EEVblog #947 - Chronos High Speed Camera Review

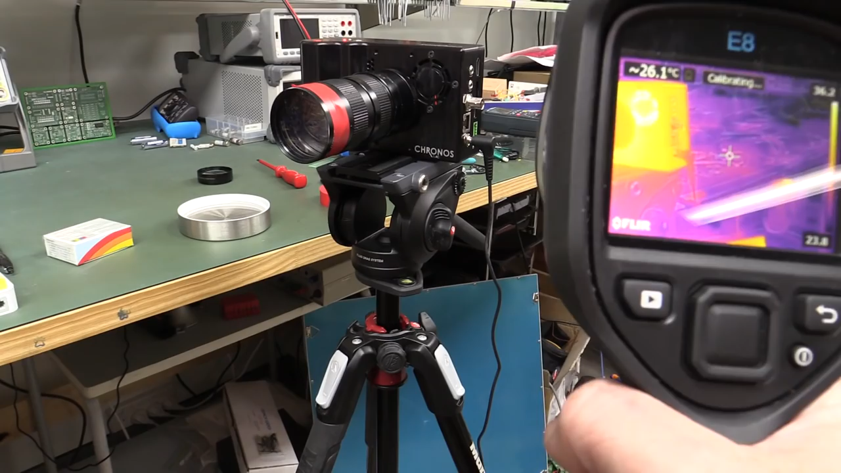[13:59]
On screen: spot 26.1°C
And thermally, I've actually had this recording for 30 minutes continuously.
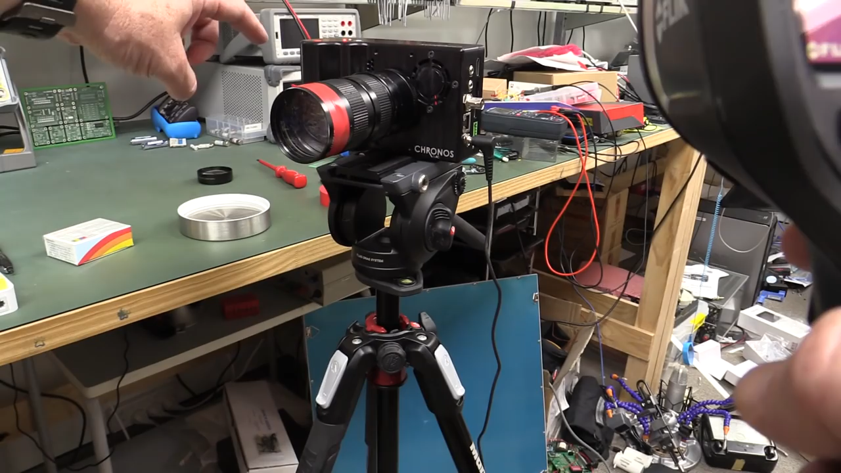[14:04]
You can see the, oh, maybe see the light is still, recording light is still on the top, because as I said it'll have a continuous buffer. Coming out of the vent, they're only talking 35 degrees or thereabouts. Granted, it is, I have got the aircon on here in the lab,
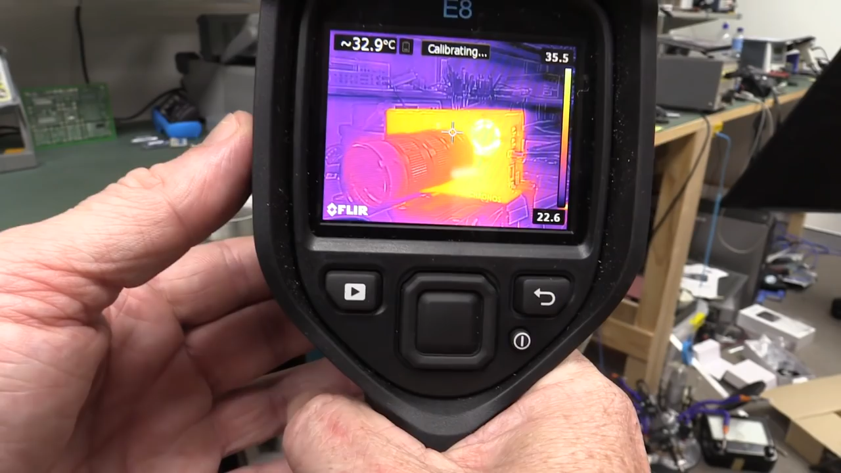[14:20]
On screen: spot 32.9°C
but yeah, thermally, this thing is just fine. No overheating issues whatsoever. I was just shooting outside before in 35 degree heat, not a problem.
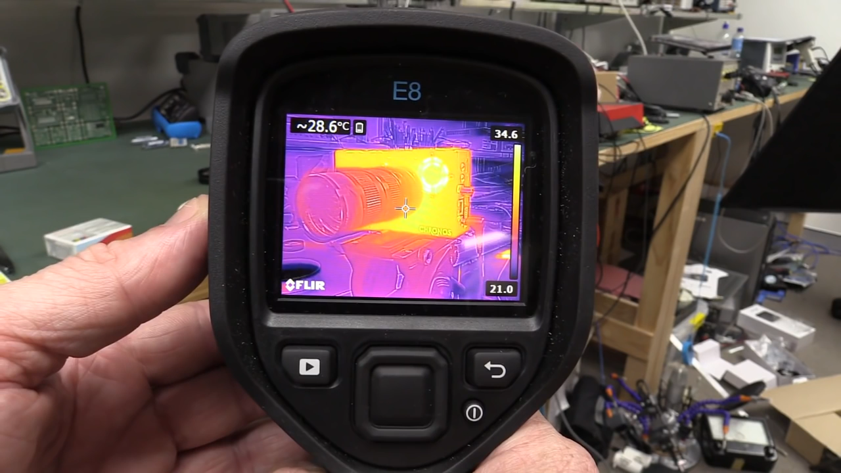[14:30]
On screen: spot 28.6°C
Now, of course, the problem with high speed photography is that you need a metric buttload of light.